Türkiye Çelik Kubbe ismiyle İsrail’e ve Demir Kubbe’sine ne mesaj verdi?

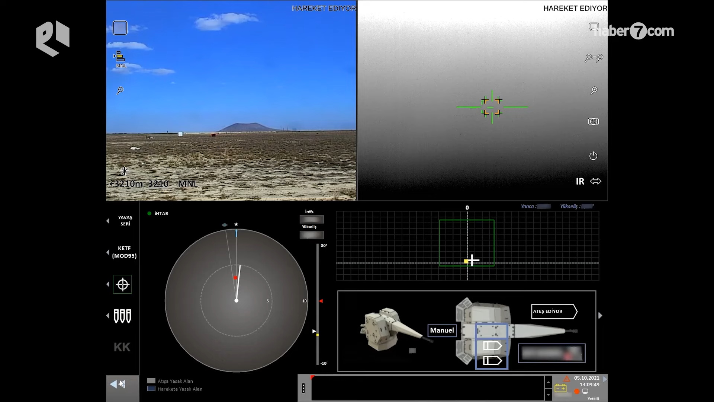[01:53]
İçerisinde birçok hava savunma silah sistemini, radarı, elektro-optik sistemi, haberleşme modüllerini,